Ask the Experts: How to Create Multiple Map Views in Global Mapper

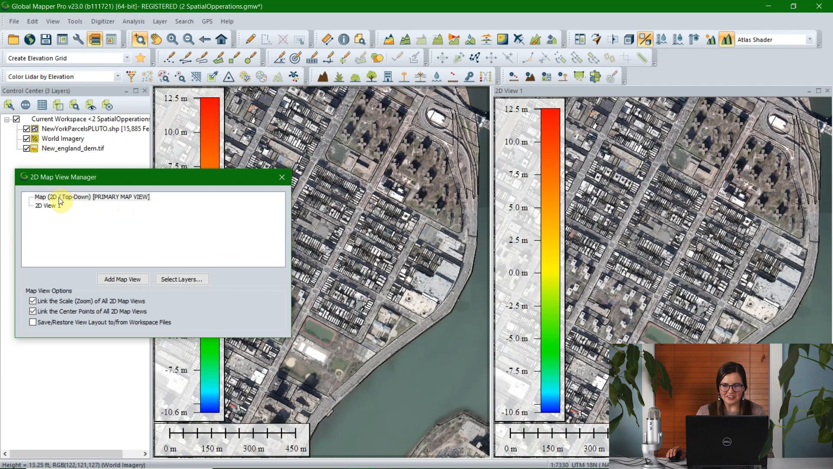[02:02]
Now, having two views to show you the exact same thing isn't necessarily useful, but one of the ways that you can make this more useful is to change which layers are displayed in the different map views. So you can click on a map view, and click the option to select layers, and this will show you which layers are displayed within the map view. So I selected 2D view one.
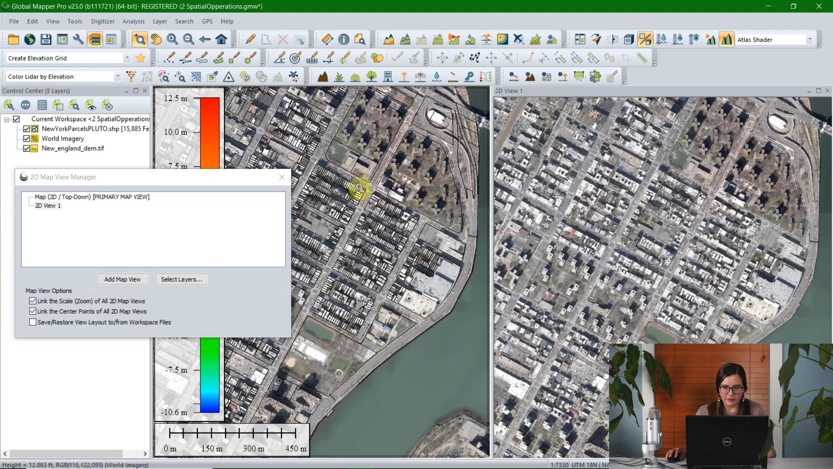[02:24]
You can see that it's labeled on the top bar here, and I'm going to turn off everything except world imagery. So when I click OK, everything will have been turned off. You can see that it's still present in the first map view, and it's still turned on in the control center.